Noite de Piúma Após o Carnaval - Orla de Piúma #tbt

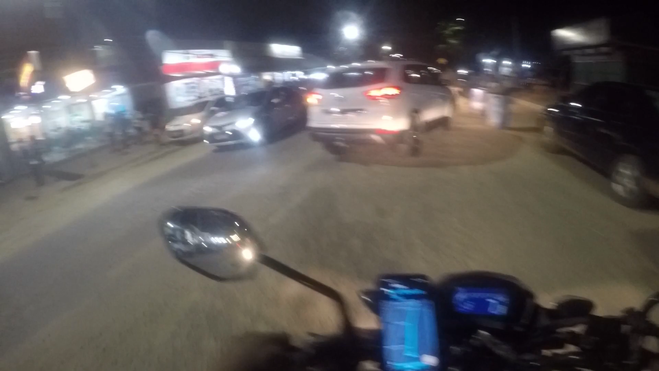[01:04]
Na área de alimentícia. Tem o nosso amigo ali que é do... que é de um motoclube amigo nosso, que é o Filadélfia. Ele vende, ele tem a barraquinha de churros aqui. Eu vou até parar aqui para dar... cumprimentar, mas eu acho que ele não tá aí, só a esposa dele, né? Tudo bem? Cadê o Filadélfia?
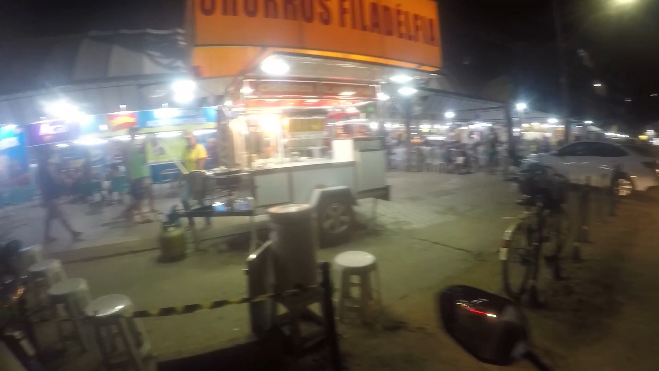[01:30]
Tá passeando, né? Ah, deixa, depois eu falo com ele. Só tô passando aqui. É a câmera? É. Deixa lá, daqui a pouco eu passo aí.
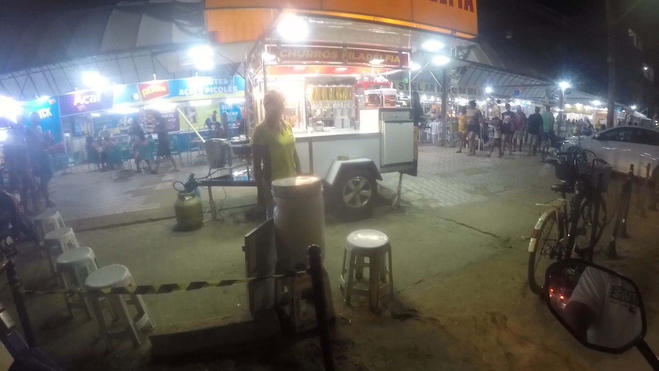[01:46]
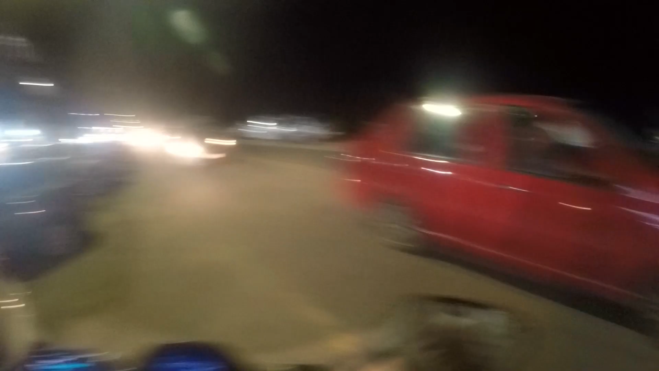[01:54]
Tô na contramão aqui, mas eu vou pra mão certa agora. Meu retrovisor tá...
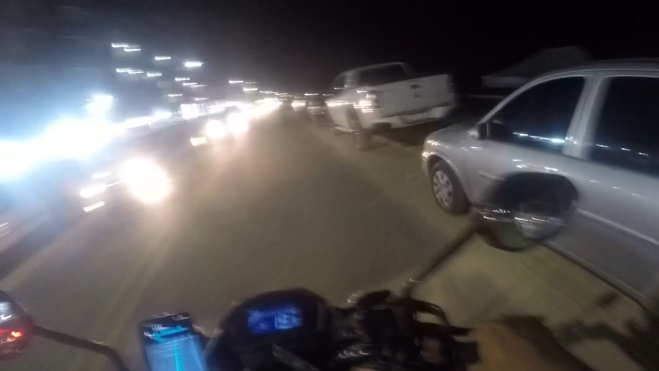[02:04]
é que às vezes eu ponho o capacete no retrovisor, aí fica tortinho.
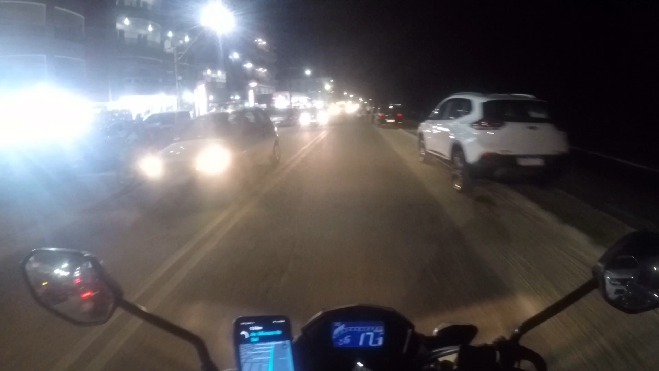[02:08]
Vai ter que acertar ele. Muito turista ainda na praia.
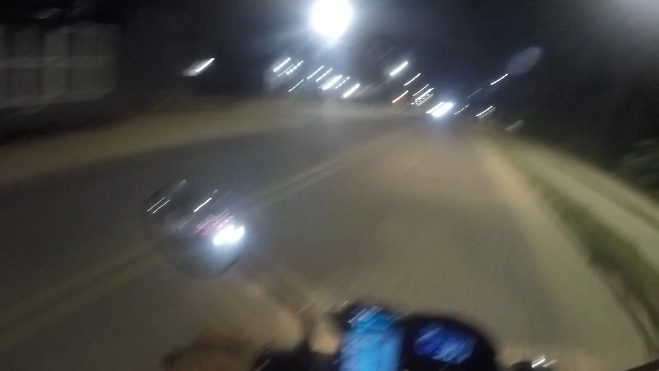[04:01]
Muito legal, né? Aí tem o Fofão, o Homem-Aranha, eles descem, ficam dançando. É da hora. Eu racho de rir com essas coisas. À noite a GoPro não é muito boa, né, pra filmagem, né? Mas a gente tenta aqui, né, fazer alguma coisa. Como a praia tá bastante iluminada por causa do turismo,
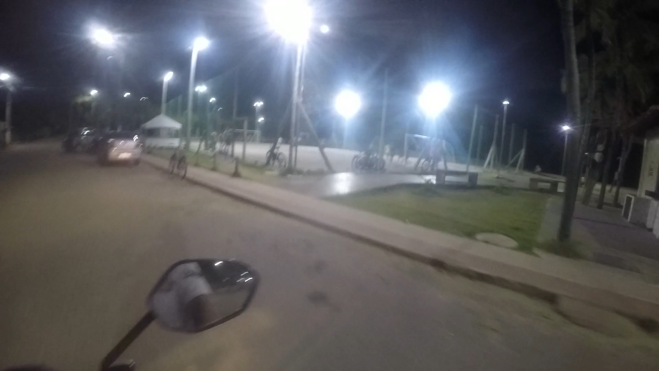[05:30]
Aqui ó, fizeram um campo society, ó, da hora, né? E ali fizeram um deck onde tem o escrito eu amo Piuma e tal. Ficou legal pra caramba aqui.
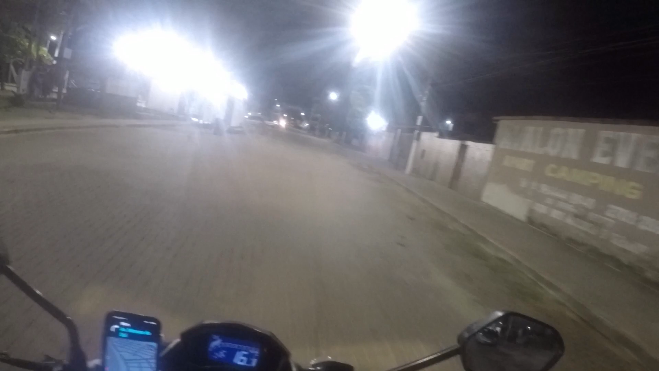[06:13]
Bem legal. Eles fizeram os banheiros aqui porque teve show esses dias aí de carnaval.
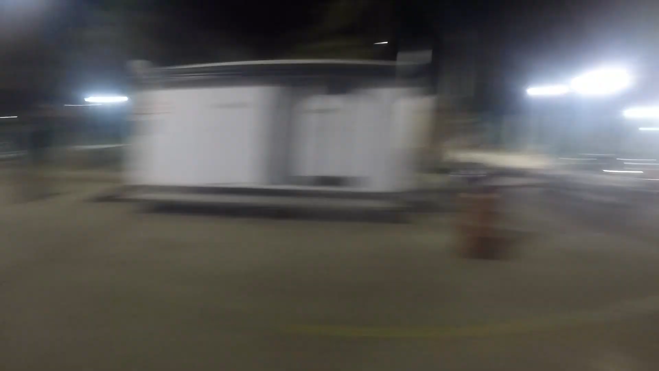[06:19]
Né, outro campinho aqui, ó, que o pessoal joga um vôlei e tal, um futevôlei.
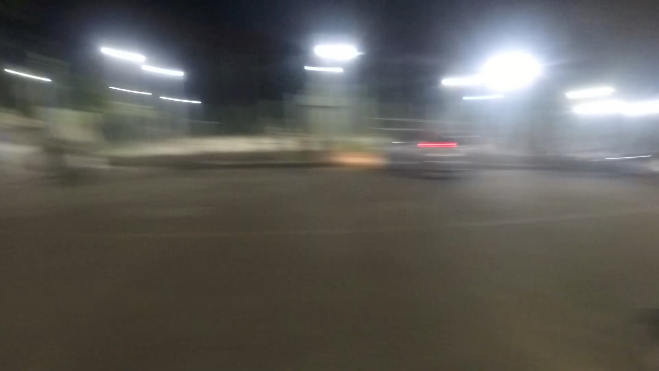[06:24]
O pessoal aqui sabe, manja bastante do futevôlei. Aqui, ó, aqui é camping também, eu acho. Ó. Aqui, ó. Quintalzinho. Deve ser, né?
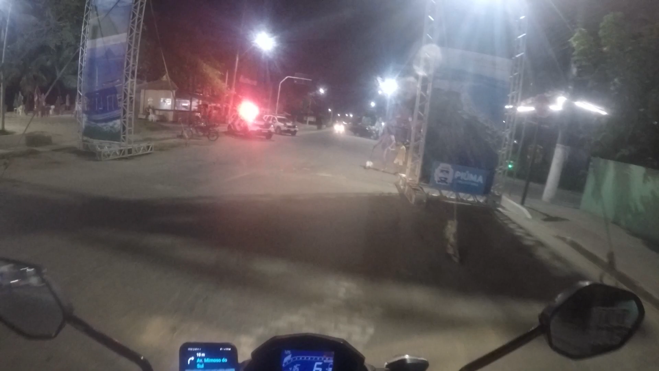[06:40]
Não sei, não tenho certeza. Mas tem uns 3-4 campings aqui. Bom, vamos lá. Eu vou dar a volta ali. Porque aquele pedacinho dali onde tá.
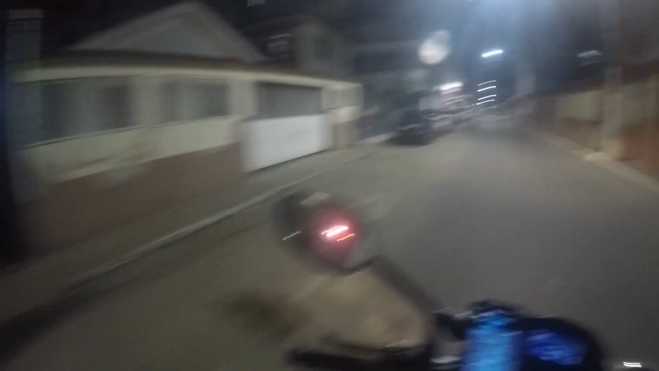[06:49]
Onde tá os policiais é contramão. Não dá pra gente pegar aquele. Opa!
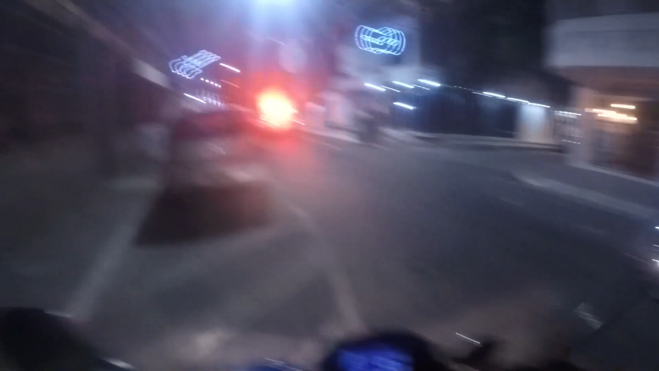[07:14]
Só porque eu falei, ó, 2 carros da polícia.